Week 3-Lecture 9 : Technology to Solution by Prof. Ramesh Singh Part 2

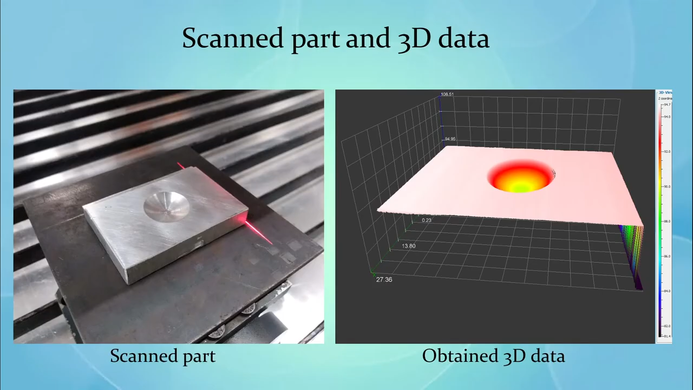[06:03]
So right now I know there's a defect right in the center. Okay. These robots have an accuracy of 50 microns.